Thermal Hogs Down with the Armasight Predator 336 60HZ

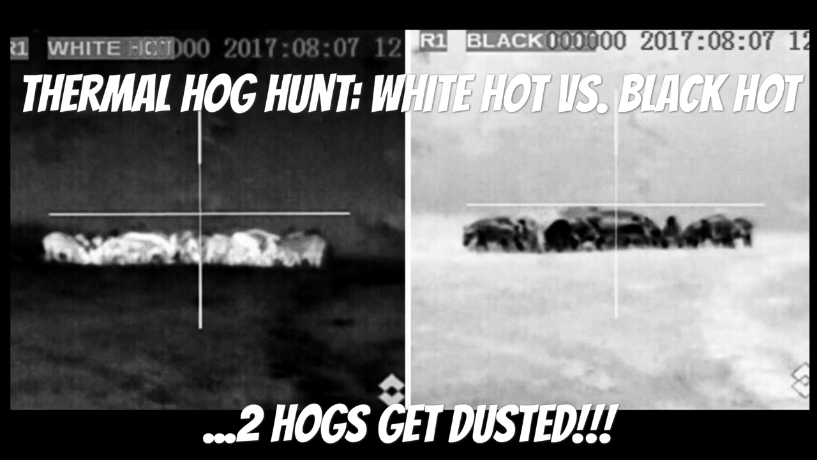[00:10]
get right into the action and talk about thermal scopes the white hot versus the black hot setting and we also dust two hogs here later in the video I start out here in the white hot setting for this
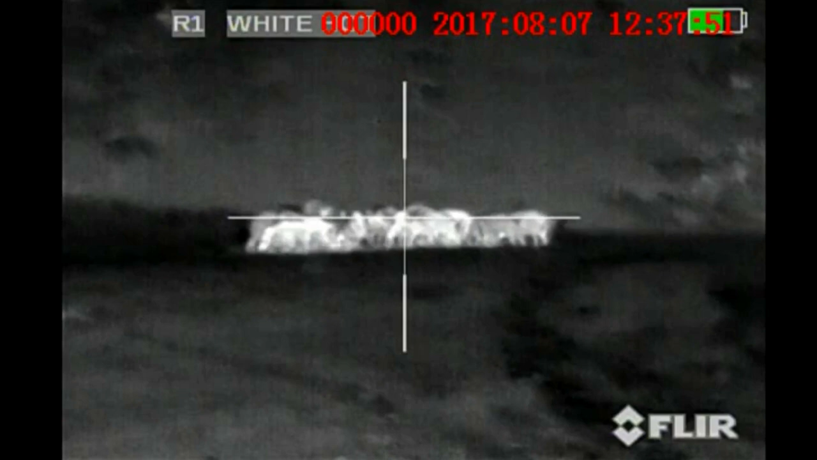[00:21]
sounder that rolls in then switch right over to the black hot really I just wanted you to see the difference I found
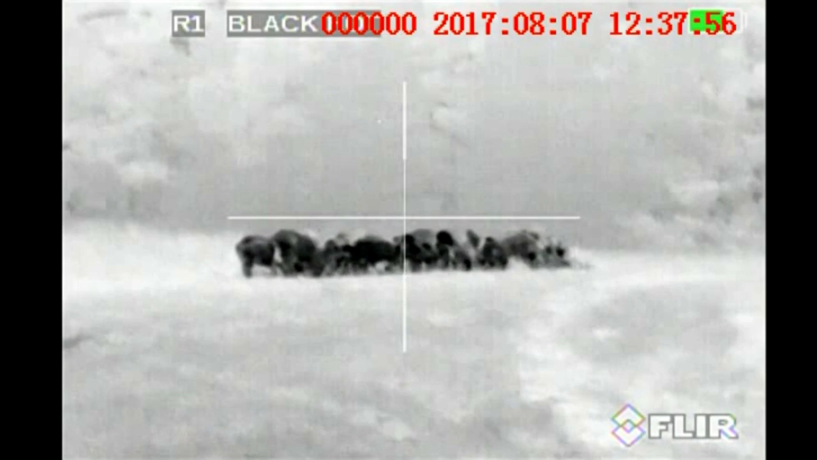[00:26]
that the black hot really showed a lot of definition in the pigs I you
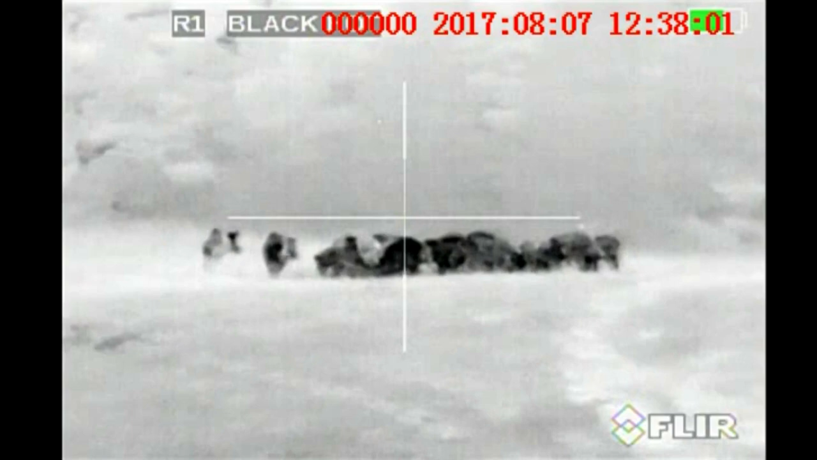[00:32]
typically use the white hot in thick brush and trees because I can see and pick out the hogs right
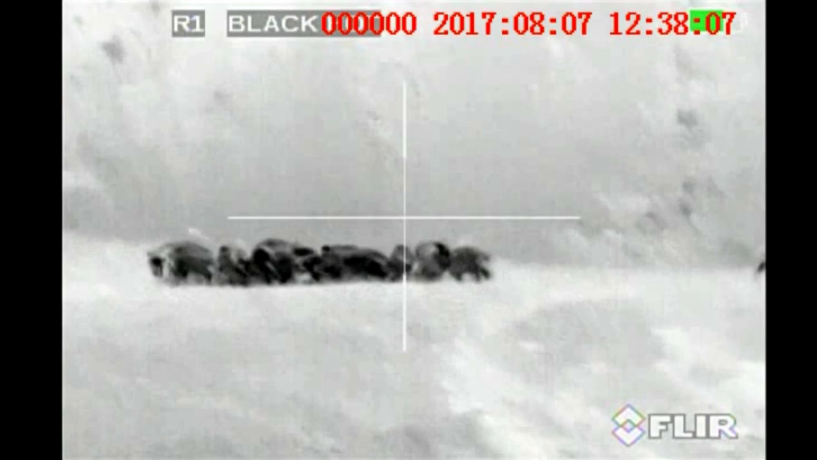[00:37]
away from longer distances but out here in this open field that black hot setting worked really good
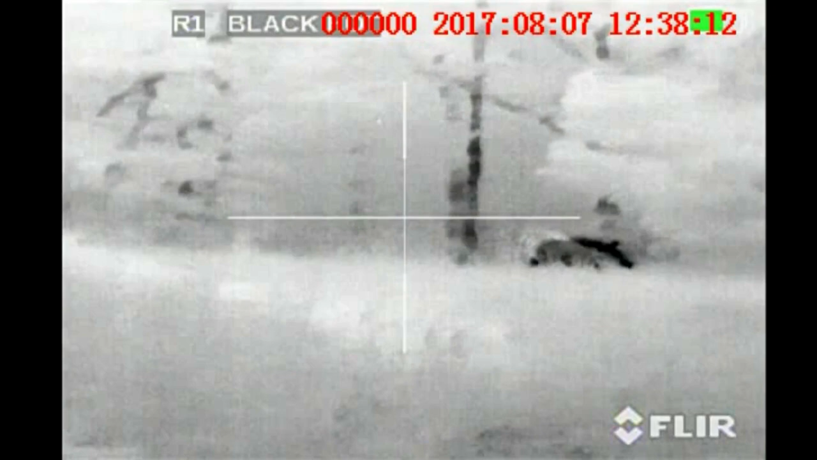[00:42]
and like I said showed a lot of showed a lot of definition I end up
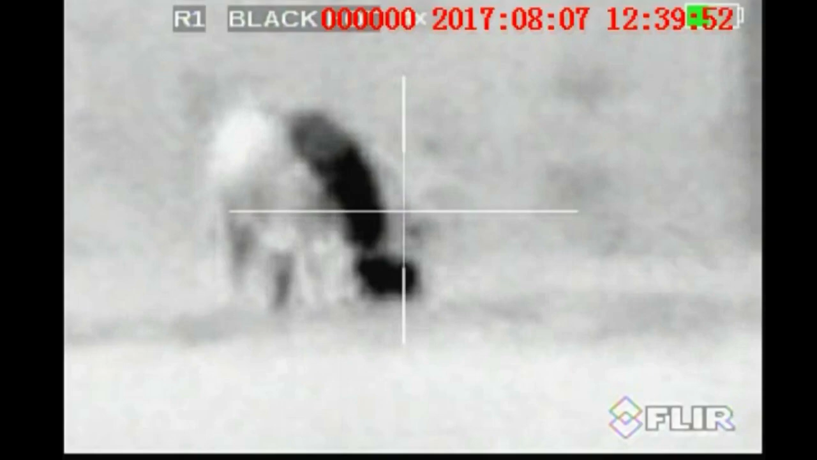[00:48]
picking up this hog right here with a headshot and then chaos ensues as
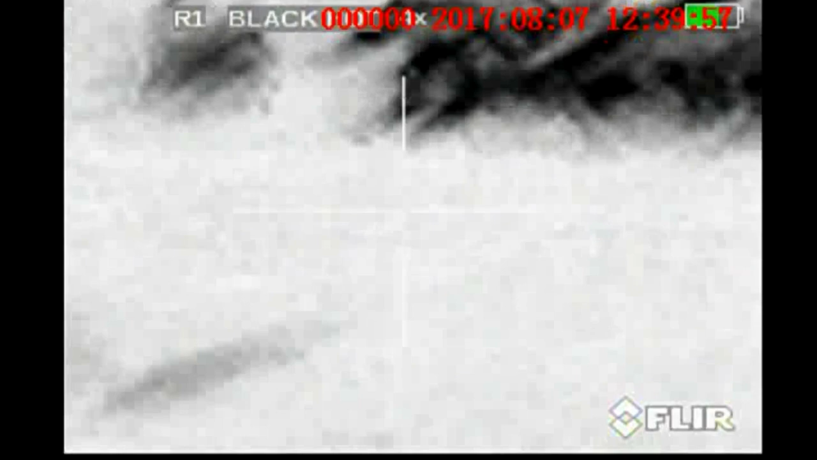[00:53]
you can see all of them blow out I'm throwing shots out there I know I hit a
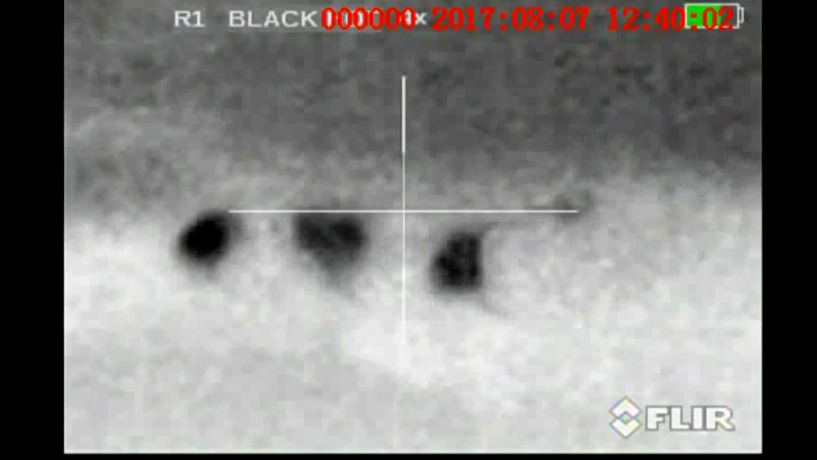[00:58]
couple of them that ran off and then I go back to this one to finish this first one off now
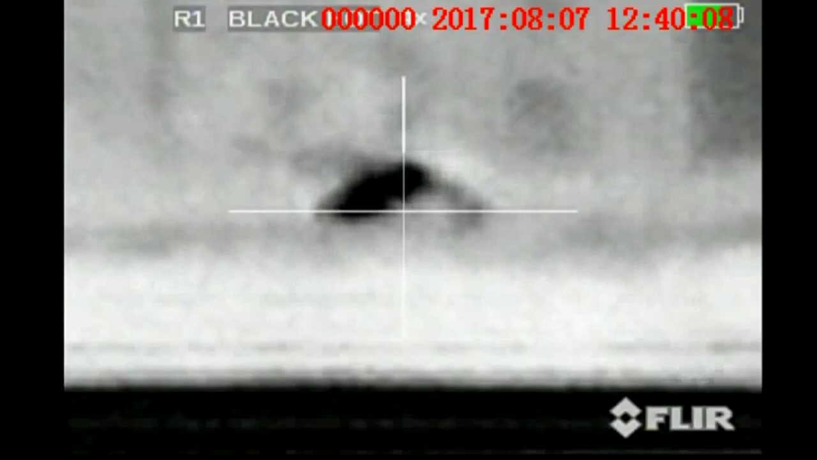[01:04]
after I finish him off within one or two minutes I have another hog that
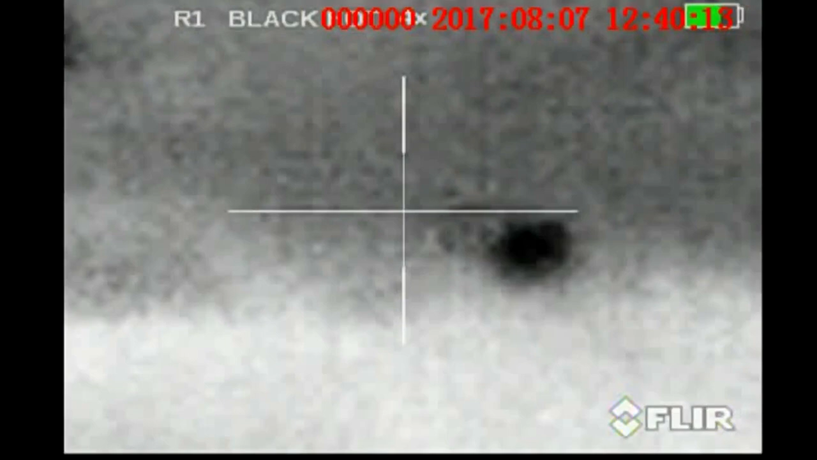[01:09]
comes back out from the woods and you'll see him right here he walks back out to that bait hole
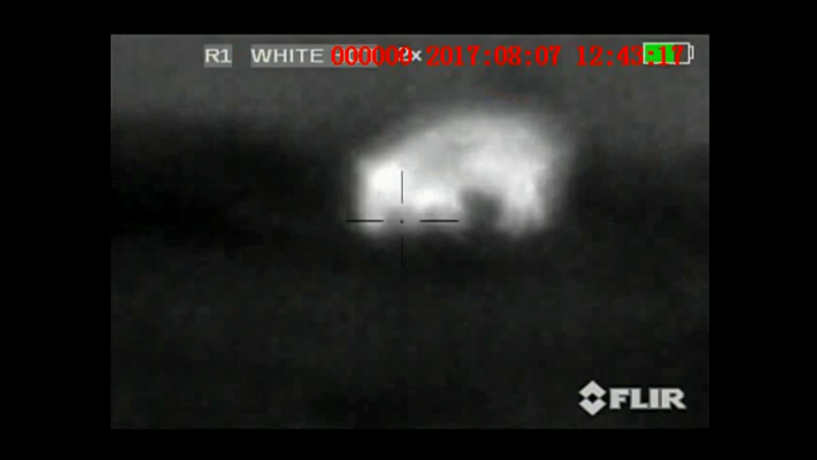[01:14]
and this is just one or two minutes after shooting six or seven rounds so
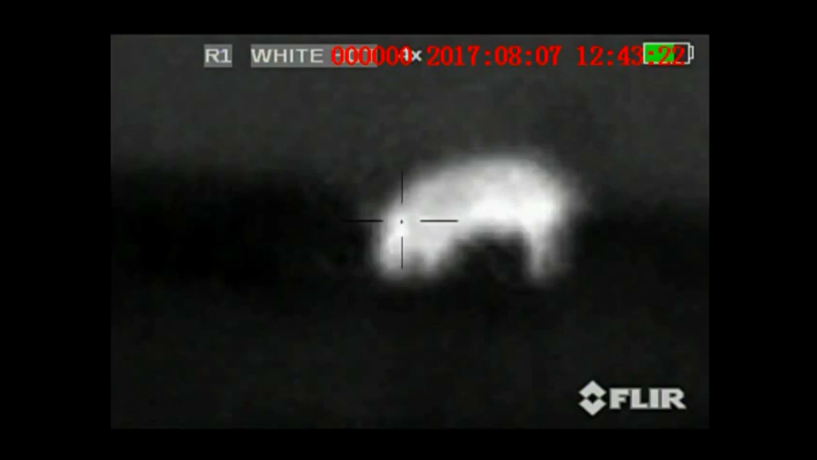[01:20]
you can see I'm lining up for the for the headshot put him down pretty quickly
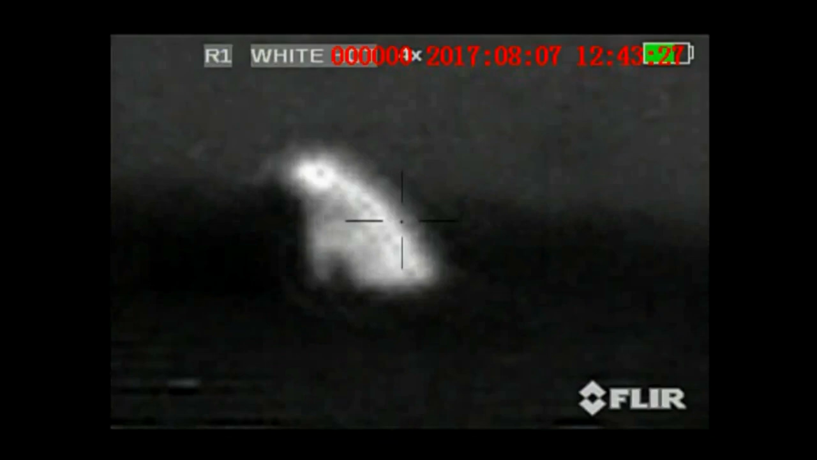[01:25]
so I got two hogs down right here in this open pasture I've got a
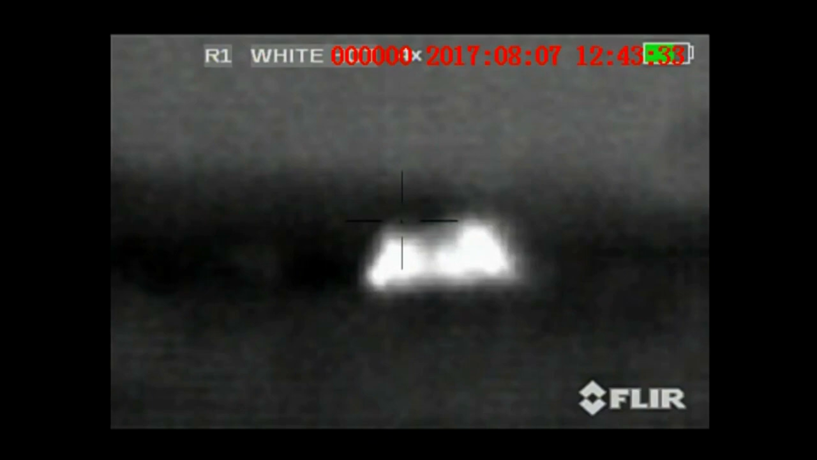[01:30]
couple more that ran off but I really like that black hot setting if you hadn't used it I would suggest doing